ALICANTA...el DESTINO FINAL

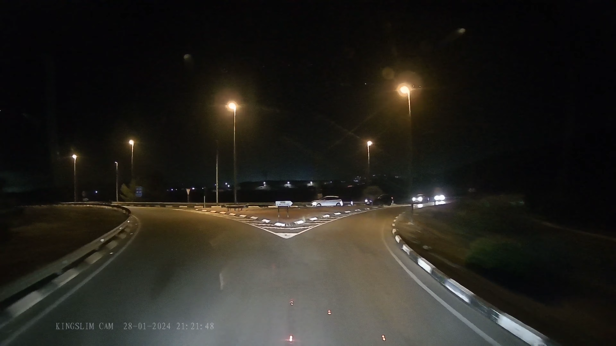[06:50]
Valdichó. Han hecho 3 horas y cuarto casi, como han dicho, tranquilo. El tráfico bastante ligero, no era mucho más apretado el tráfico de dirección de Barcelona y